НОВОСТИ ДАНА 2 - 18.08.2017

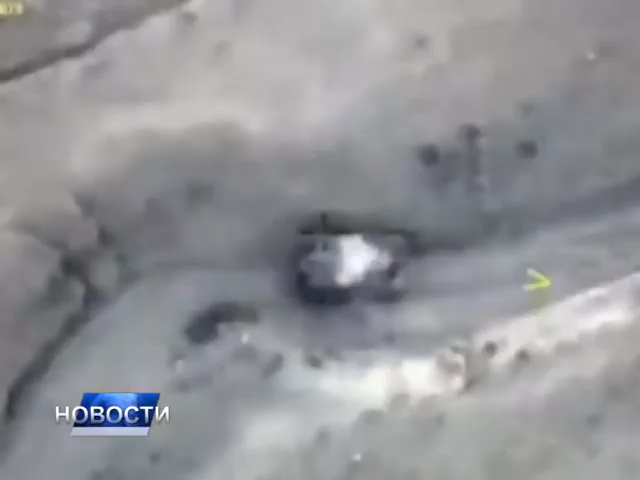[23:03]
puteve evakuacije terorista i saznala tačnu lokaciju premeštanja vojne, tehnike i terorista i njihovih oklopnih vozila.